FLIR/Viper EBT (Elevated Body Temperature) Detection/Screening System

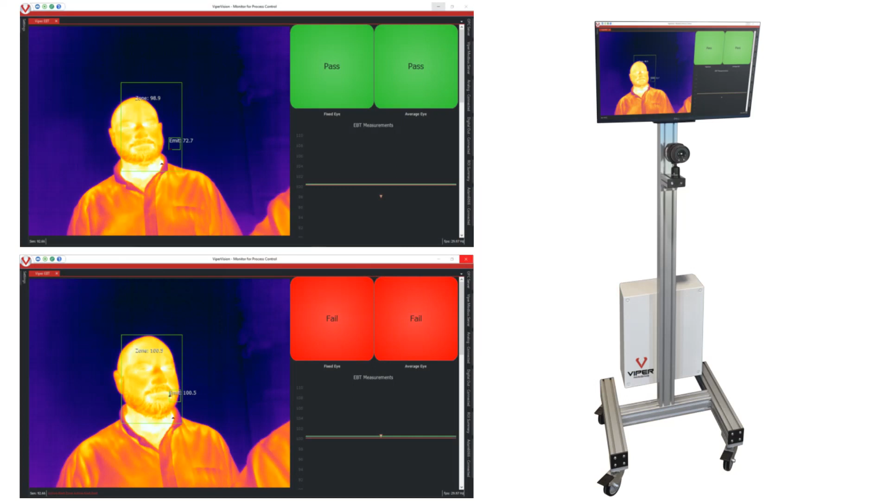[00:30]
While infrared thermometers have their part, they require individuals to be in close contact to take these measurements. And this is why many of these institutions are going to safer,
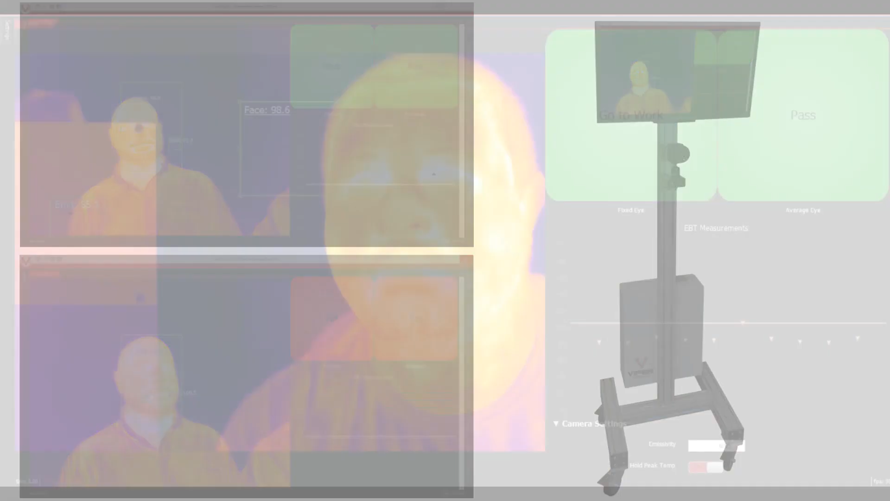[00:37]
more accurate, reliable, and efficient automated systems, much like the one we'll show you today.
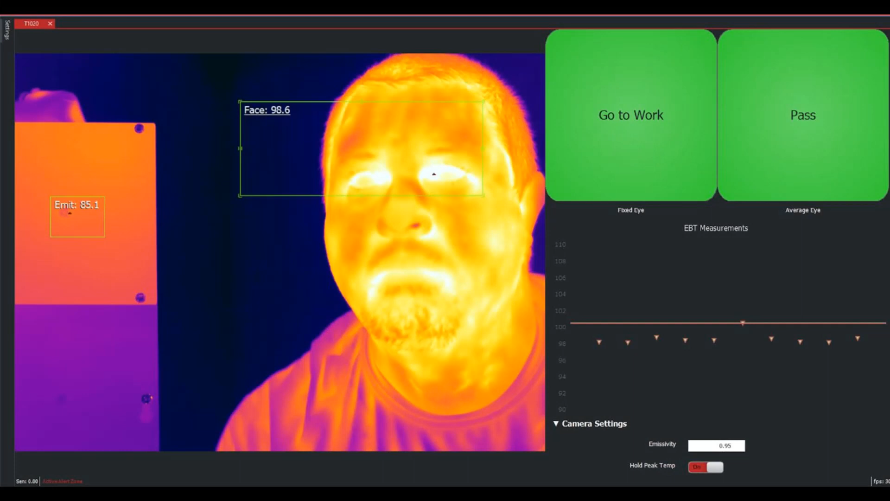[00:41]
Now with so much misinformation going around about screening systems and their capabilities, it's important to ensure certain criteria when screening individuals.
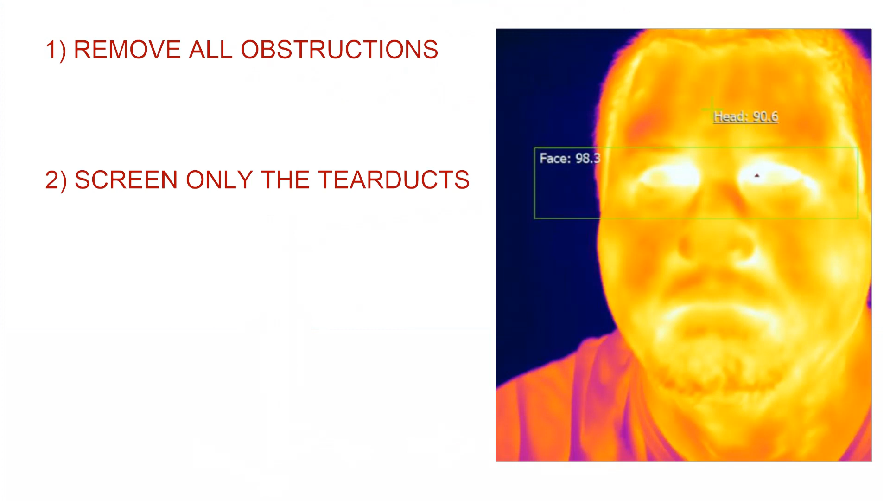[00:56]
not the entire face, and make sure to screen only one person at a time. You also want to make sure that your images are in focus.
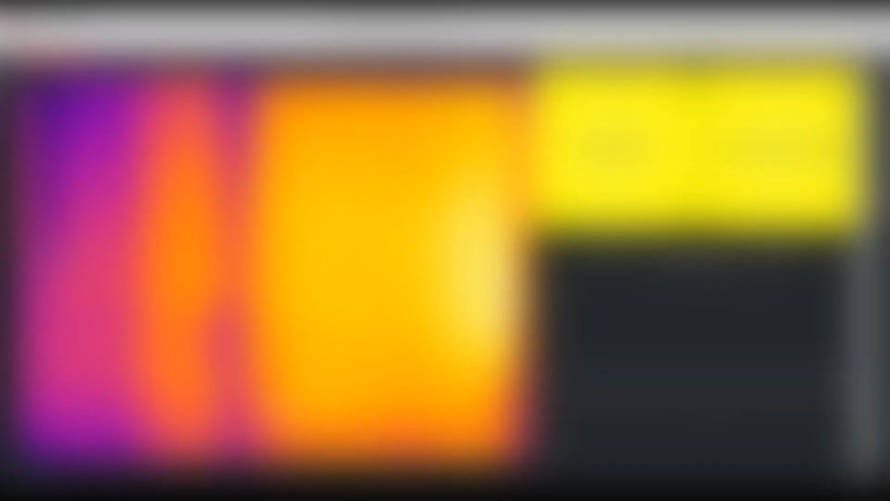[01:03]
In our first example, we have three individuals being screened.
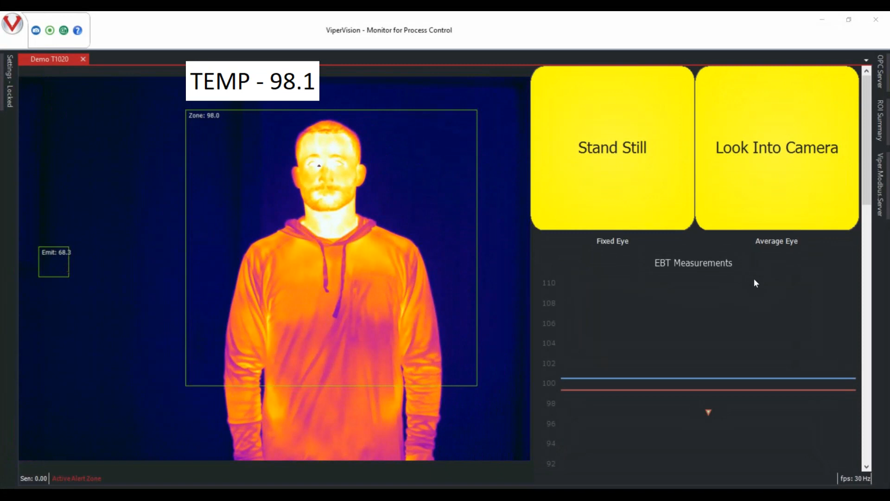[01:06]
They're all told to stop and look directly into the camera and wait for their green light, red light, or go,
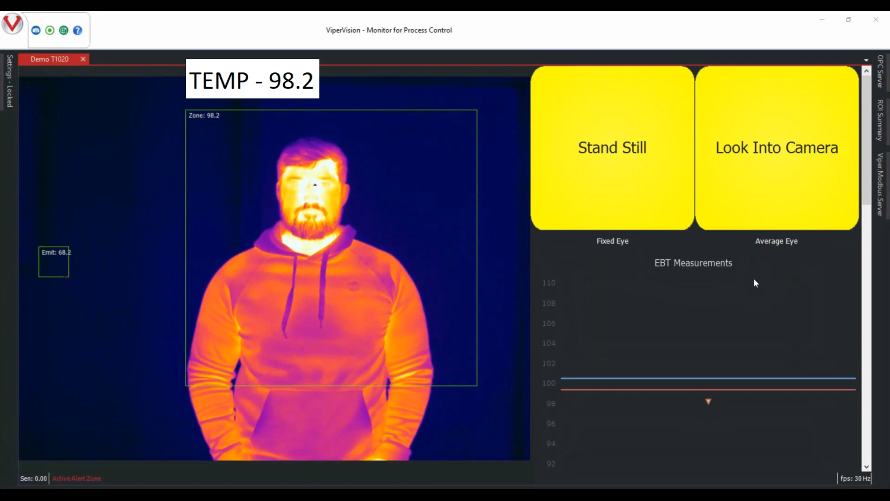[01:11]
no-go feedback based on the body temperature alarm threshold within the system.
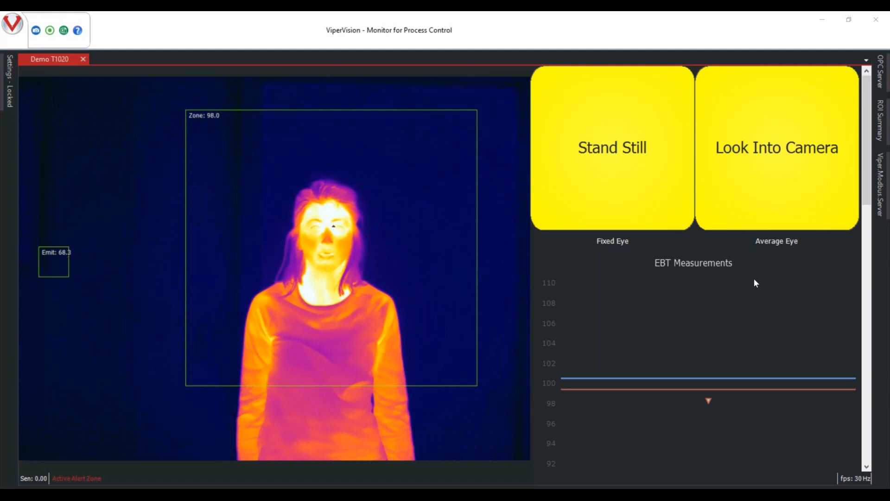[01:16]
The on-screen prompts can be customized to reflect any directive needed. In our next example, we're going to stress the importance of focus as it relates to accuracy.
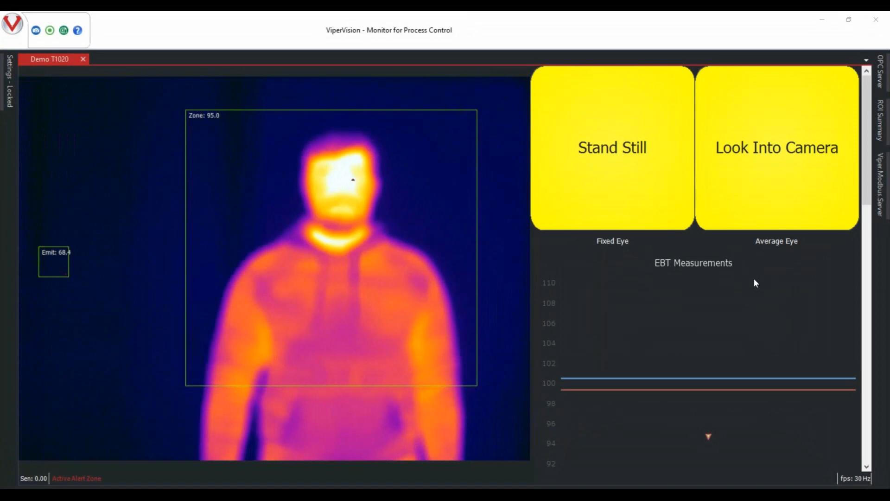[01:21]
And as you can see, our target is out of focus.
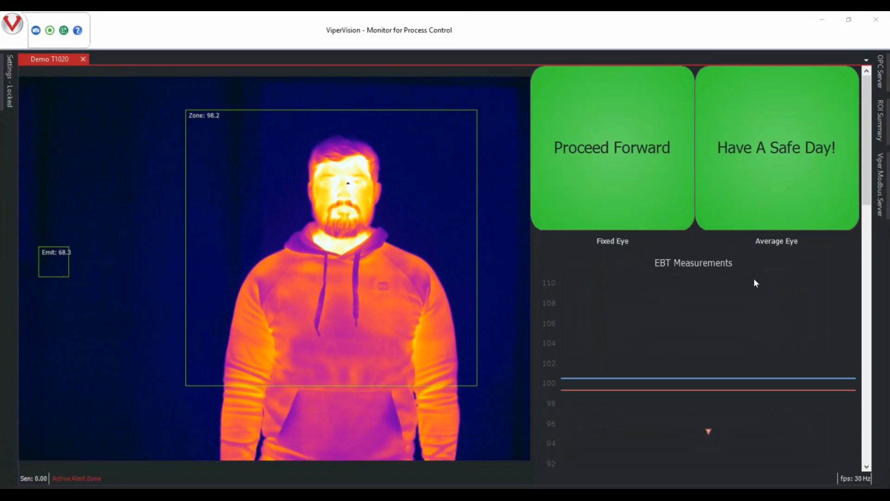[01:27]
And as we focus the camera, though, the temperature becomes more precise as visual clarity improves.
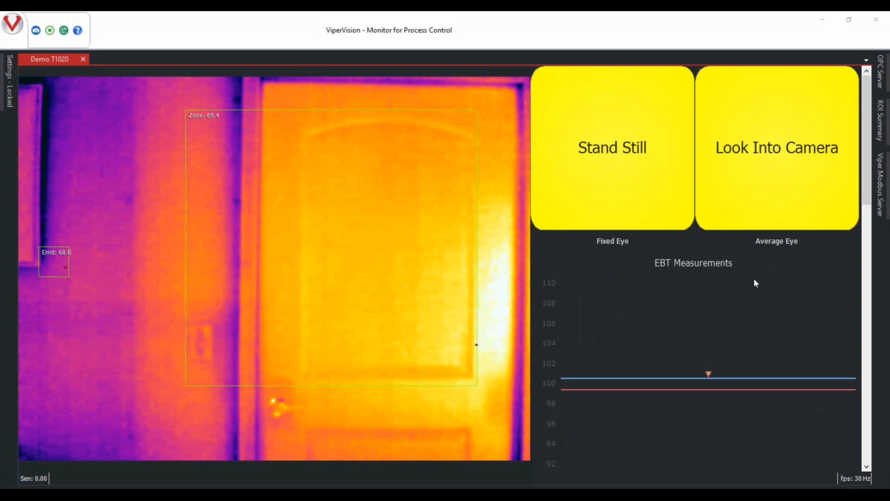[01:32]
Now, as mentioned previously, the tear duct is the best correlation to core body temperature.
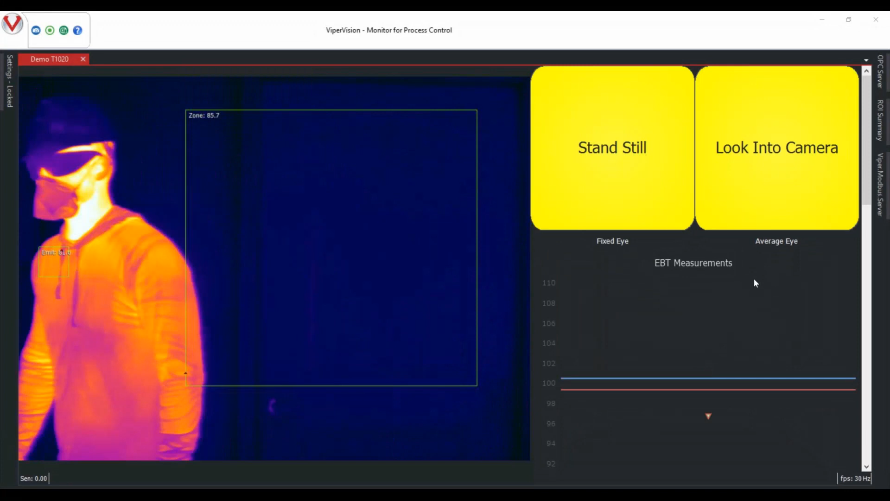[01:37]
And as infrared doesn't pass through materials, you can see our target's temperatures are over a degree warmer without the PPE on.
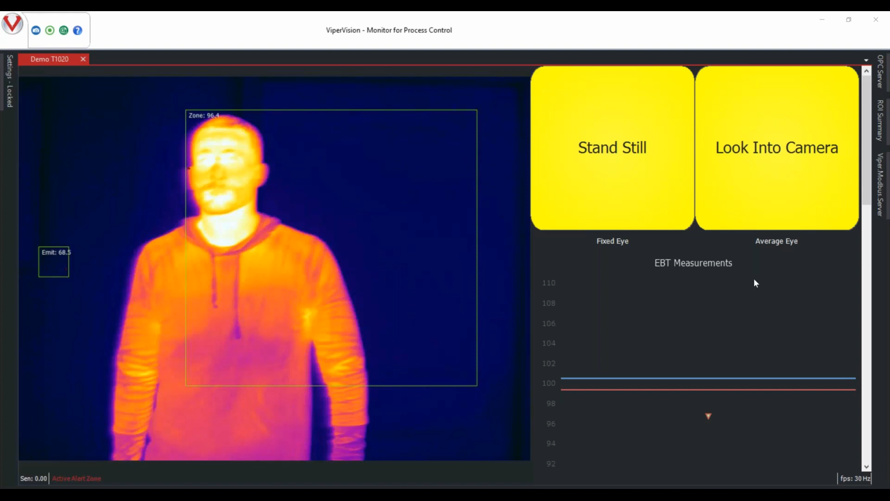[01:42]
Thus, the importance of removing that PPE to ensure an accurate measurement.
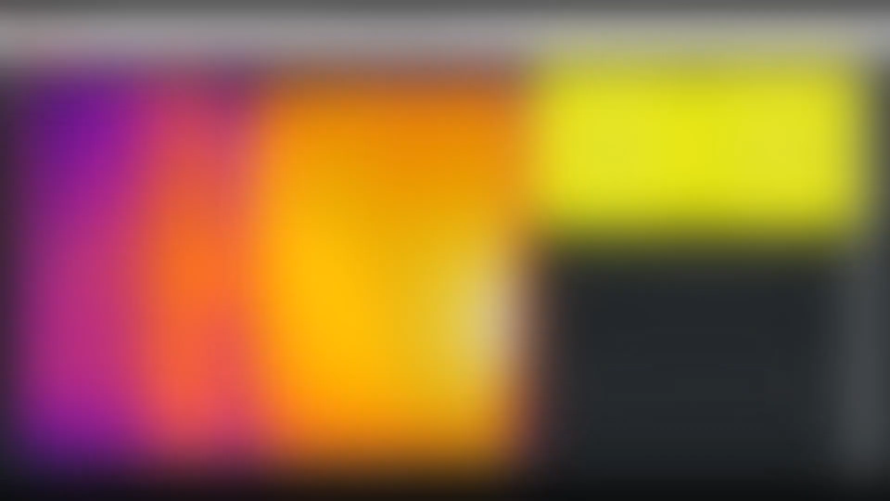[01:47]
In our final example today, we ask why is it important to screen one target at a time and remove obstructions from the tear ducts.
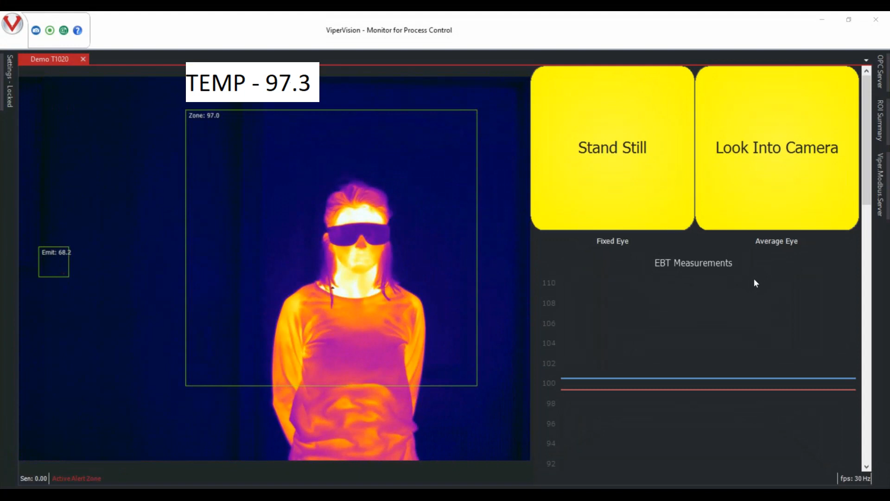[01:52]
Our individual steps in the field of view, gets a green light with glasses on, removes those glasses, and steps back in the field of view.
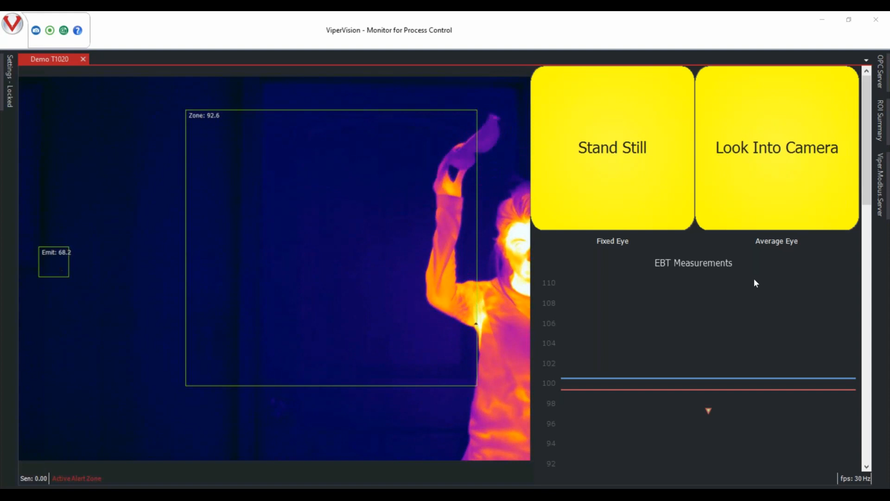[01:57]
And we uncover the fact that she actually does have an elevated body temperature, which is indicative of a low-grade fever.
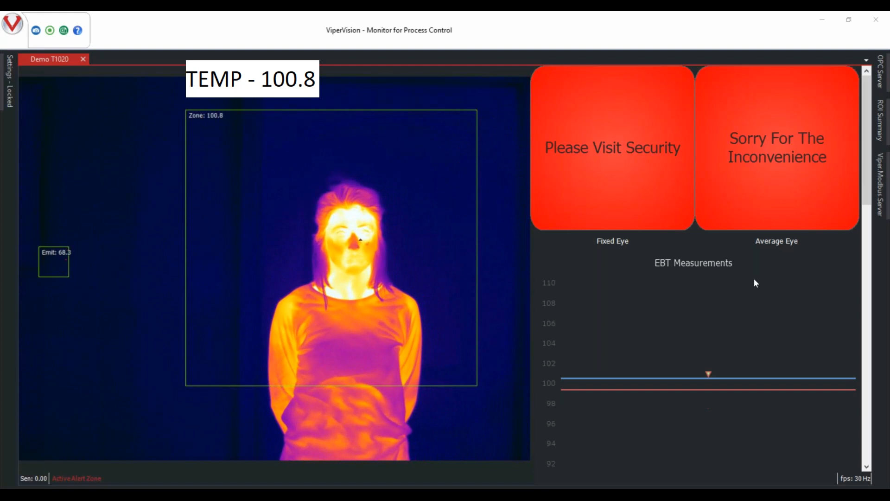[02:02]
So we need to make sure that we have the correct guidelines in place for the system we're utilizing for screening.